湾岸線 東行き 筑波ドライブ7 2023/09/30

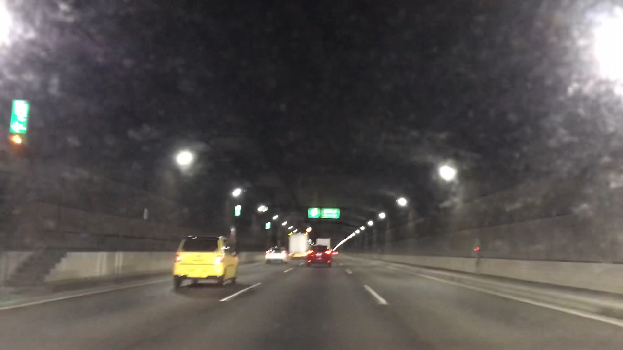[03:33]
ここ左なんだ。あ、そっか。乾パチだからそうなんだ。